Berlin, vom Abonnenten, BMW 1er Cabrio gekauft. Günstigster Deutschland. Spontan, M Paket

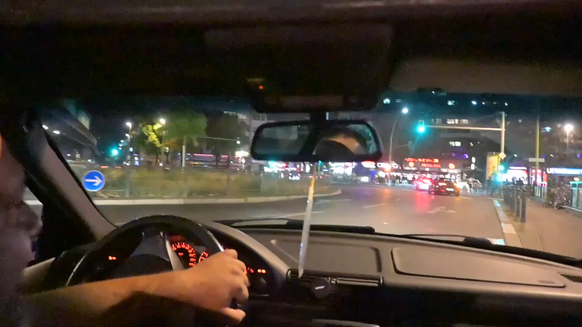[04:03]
Ne? Ihr kennt die Assi-Runde, wo lang fahren wir? Geradeaus. Geradeaus. Ah, da sind wir hier beim Köftigi. Genau, nächste raus.
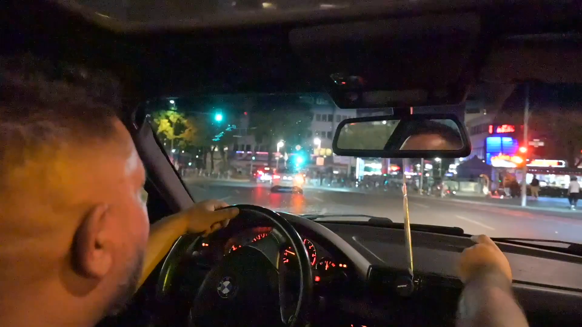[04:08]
Nicht hier, sondern nächste. Also nicht bei Köftigi, sondern ein weiter. Genau. So, wenn die mal wieder vorfahren können.
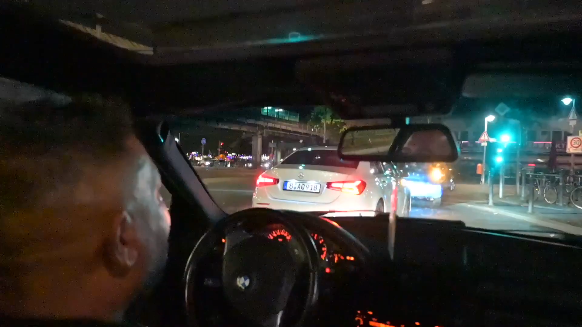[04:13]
Ah, hier ist Parkplatz immer so ein Problem, ne? Überall in Kreuzberg. Aber hier ist richtig Action, ne? Richtig Leben, ne? Ja, genau. Ja, hier waren wir gestern essen, Schatz, weißt du, ne? Ja, ich weiß. Köftigi. Mit Köftigi, da war es auch Klo. Orient Deck ist auch mega lecker. Gestern waren wir hier, sie will auf Klo, ne? Mit ja, nach 4 Stunden Fahrt, ne? Wir haben kein Klo. Dann geht sie nebenan zu diesem Konya.